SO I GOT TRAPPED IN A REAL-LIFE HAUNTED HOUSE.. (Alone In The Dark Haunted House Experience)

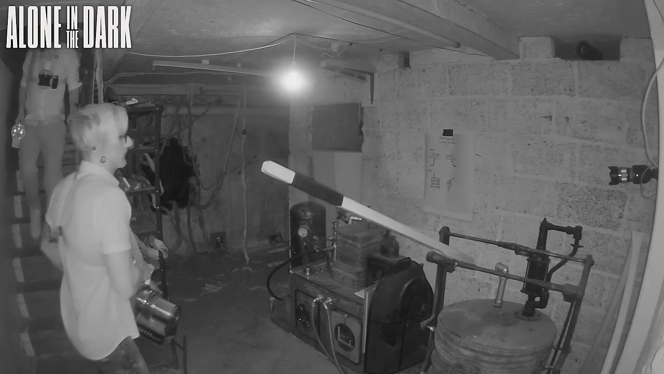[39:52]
It's like, connect this. We have to get some kind of power.